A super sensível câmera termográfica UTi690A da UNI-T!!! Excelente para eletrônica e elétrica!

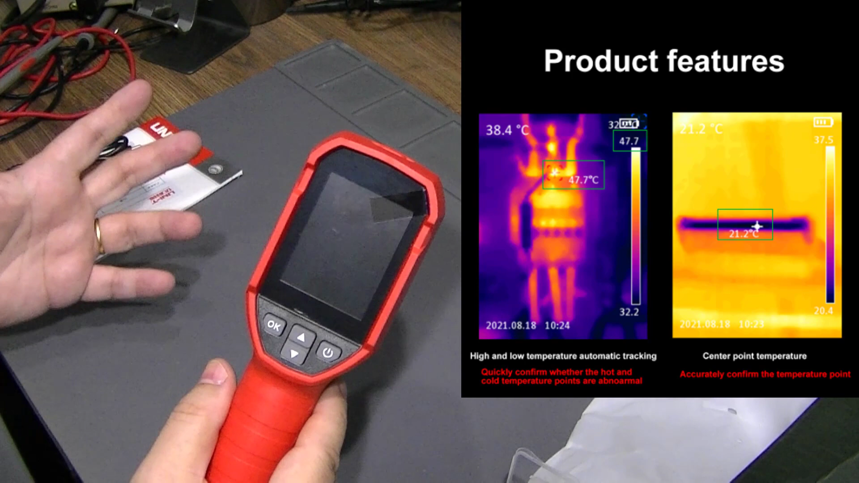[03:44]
As câmeras mais simples tem um frame rate na faixa de dez hertz. Então, essa outra característica. A emissividade também é ajustável, bateria de lítio já comentei e vamos lá, vamos ligar aqui,
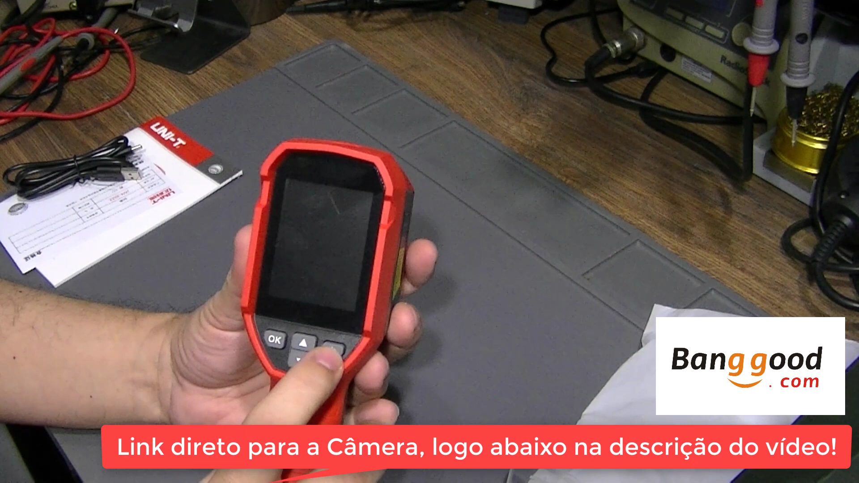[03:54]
vamos ver aqui as principais características dela, né? Tem que segurar aqui dois segundos pra ligar.
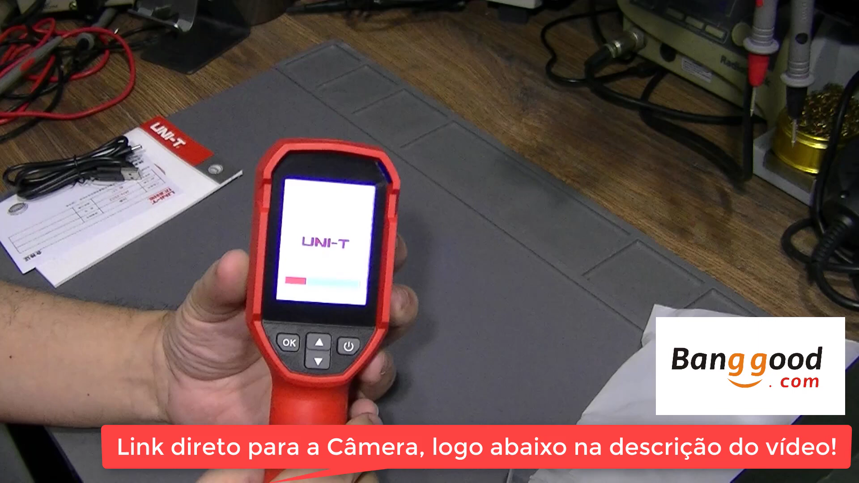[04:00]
Aparece aqui o o logo da Unity e ela carregando. Ok, tá aqui carregada, vamos dar uma aproximada aqui pra gente ver alguns recursos imediatamente.
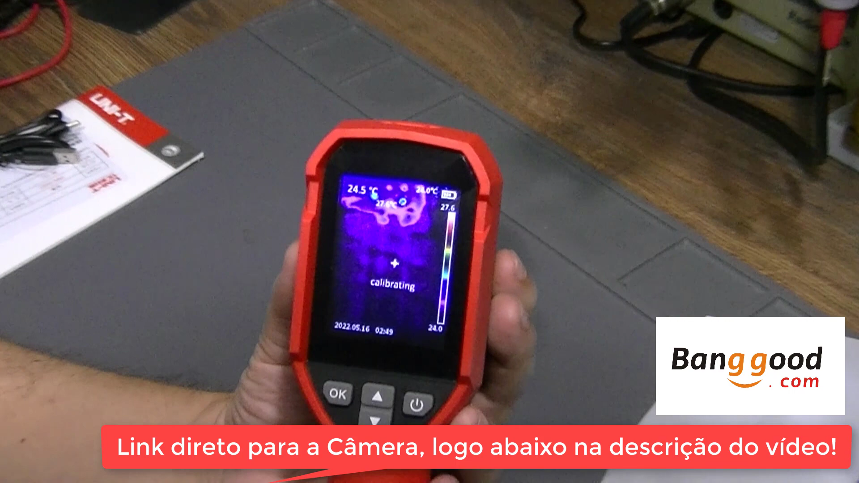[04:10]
Do lado de cá já temos uma, a palheta de cores, você pode alterar o tipo de palheta, né?
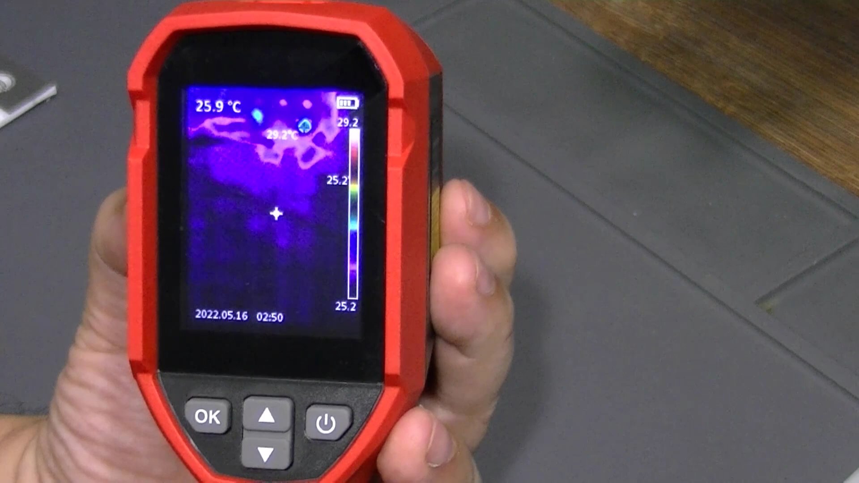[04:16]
On screen: spot 25.9°C, max 29.2°C
Vou botar aqui a minha mão aqui na frente, só pra gente ver.
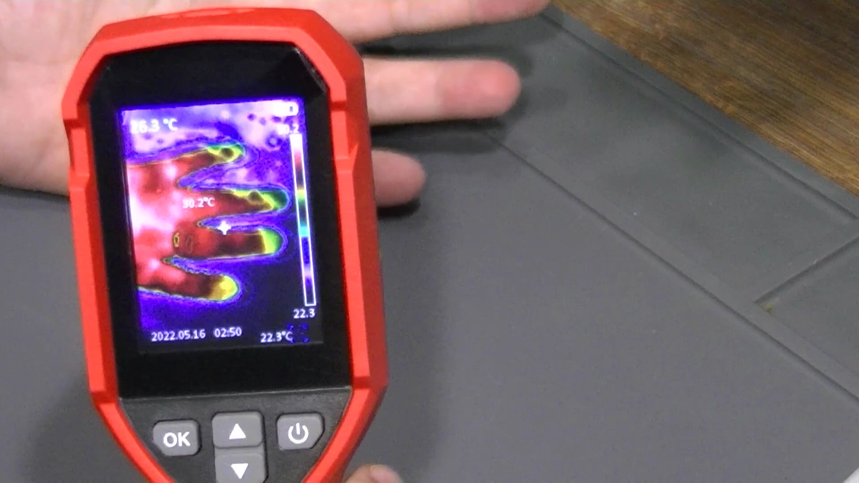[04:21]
Ela tem uma boa definição. Ah, e outra coisa, ela calibrou ali, né?
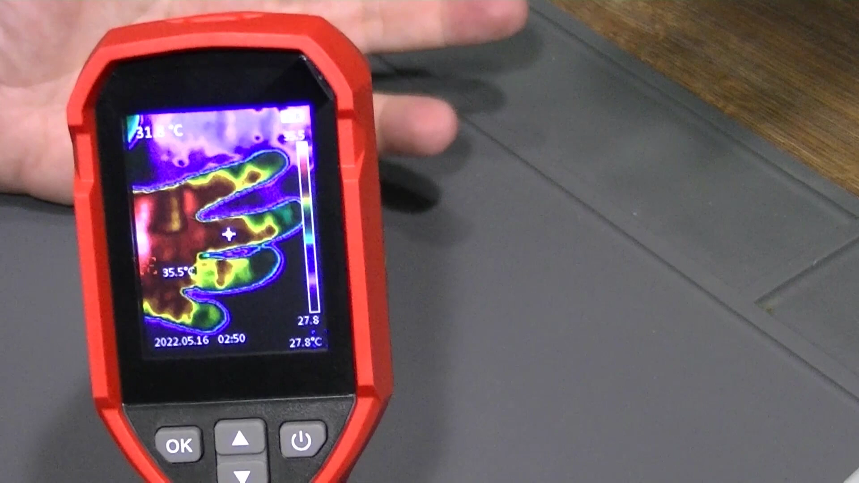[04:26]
Olha, eu vou mexer aqui a mão, repara que o movimento é bastante suave, por conta dos vinte e cinco hertz.
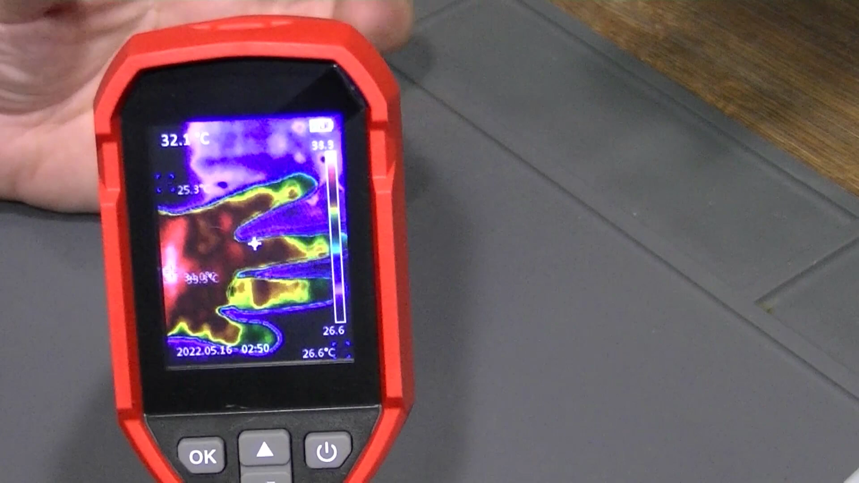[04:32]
As outras geralmente tem um delay bem razoável aqui. Ela indica a temperatura central do ponto central ali no meio, indica a máxima e a mínima também.
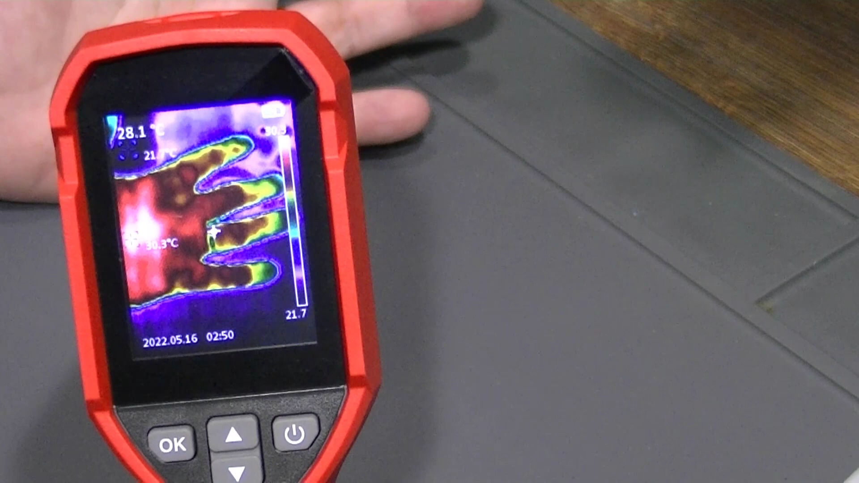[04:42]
Você pode tirar ou colocar esses recursos aqui. Um recurso novo que eles introduziram nesse modelo, seiscentos e noventa A, é a calibração automática.
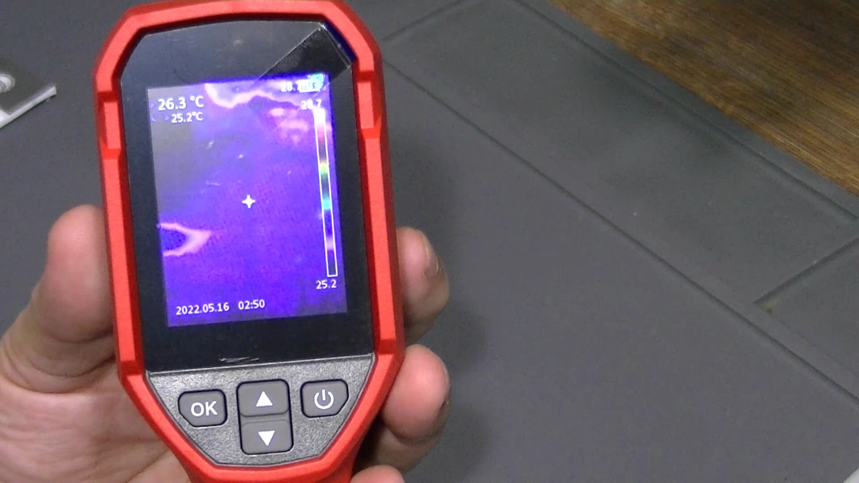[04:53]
O que acontece é que você tem erro na medida quando você tem uma interferência de várias temperaturas
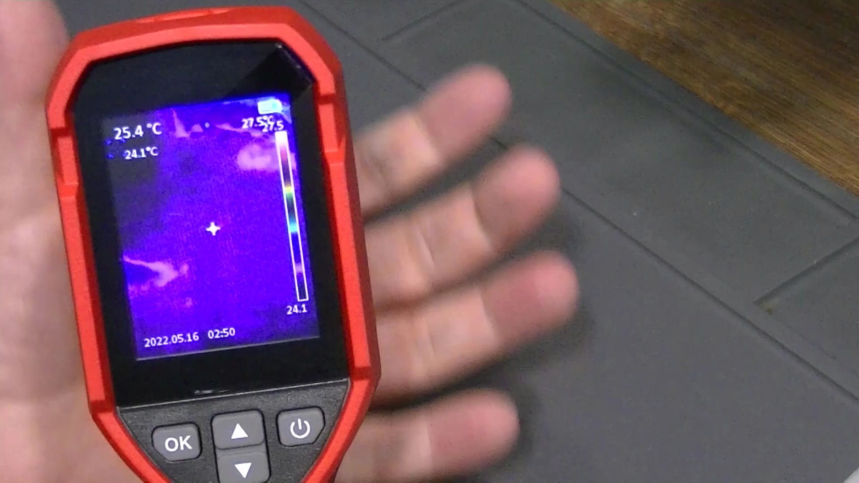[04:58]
diferentes no mesmo ambiente que tá sendo medido. Então, quando você troca, o posicionamento dela pra uma região mais fria ou mais quente, o meio vai atrapalhar a medida e ela faz uma calibração automática. Ou pode fazer uma calibração manual se você apertar aqui pra baixo a seta.
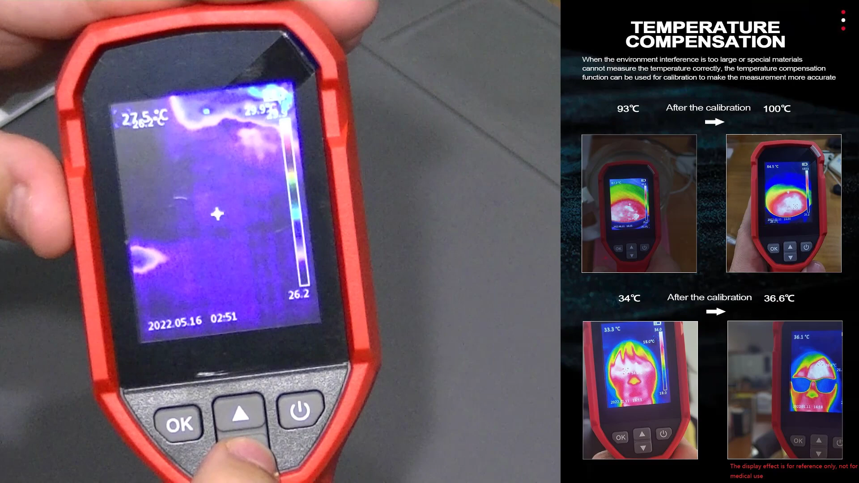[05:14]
Isso dá uma maior precisão na medida, ok? Então, se eu colocar minha mão aqui, ó, vai mudar o padrão aqui de fundo.
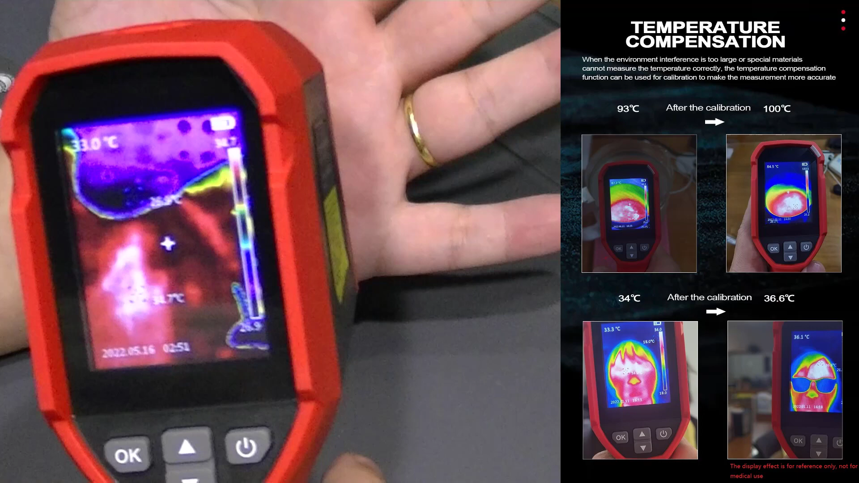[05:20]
Ele pode sentir isso, fazer a calibração automática ou eu aperto aqui,
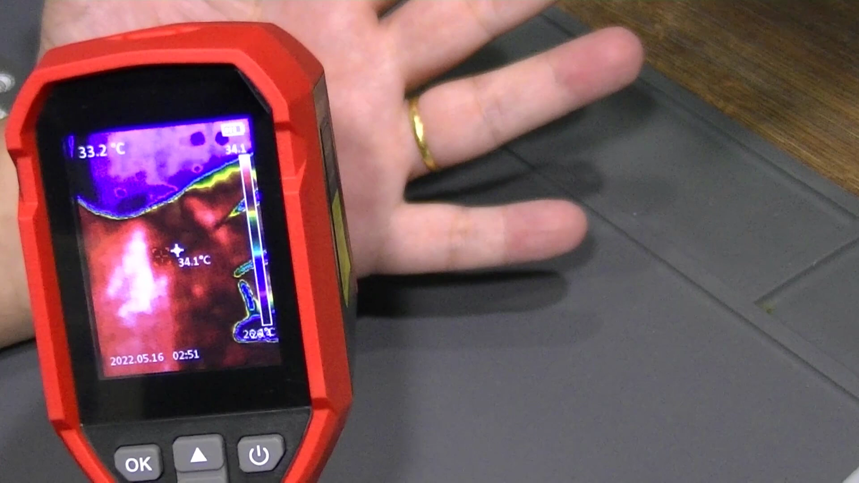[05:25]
aliás, isso, pra baixo, exatamente,
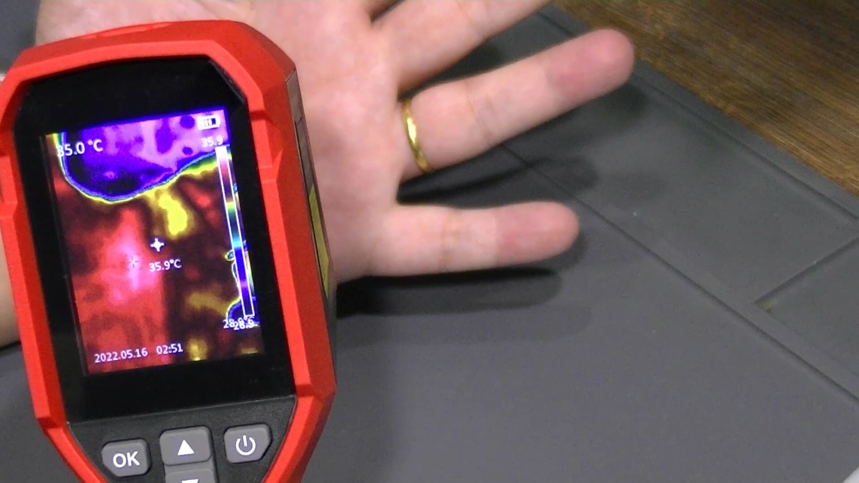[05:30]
e ele vai calibrar e aí deu uma temperatura muito mais próxima ali da minha mão, ó, 35.9 do que estava antes,
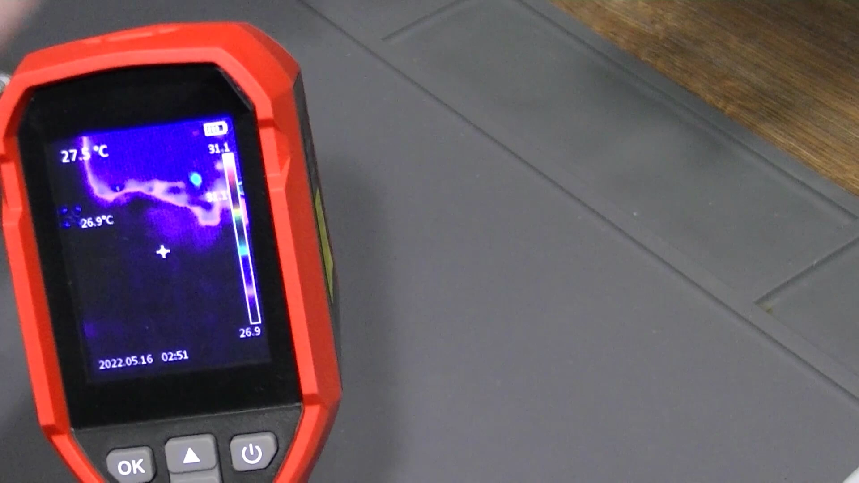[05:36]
uma temperatura um pouco mais baixa por causa da interferência do meio, ok?
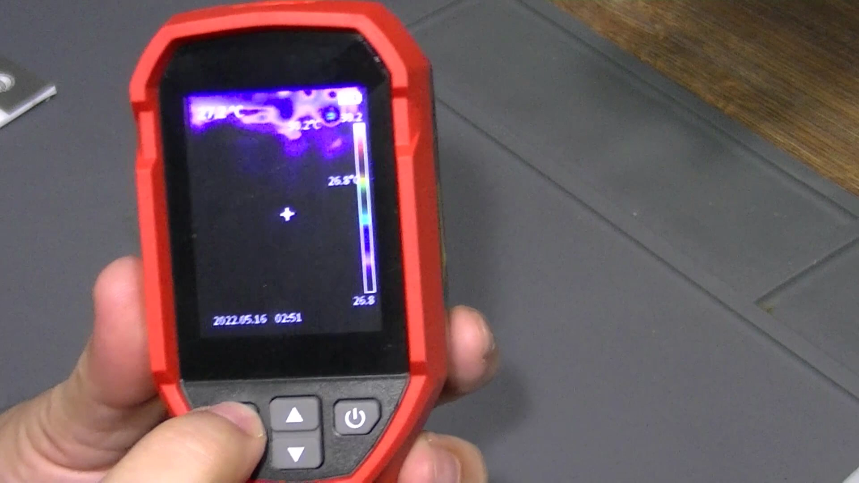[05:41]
Se você pressionar OK, aqui você entra no menu, aí você tem o image viewer,